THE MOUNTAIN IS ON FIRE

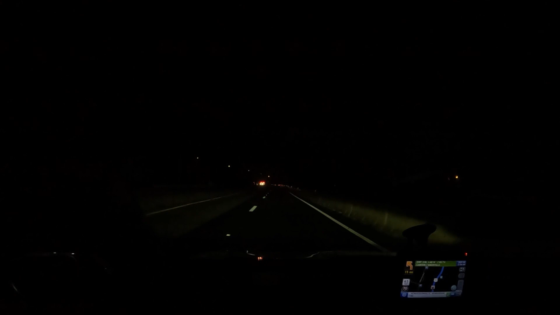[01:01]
Truck caught on fire or something? Got the fire trucks out there with the truck. You must caught on fire.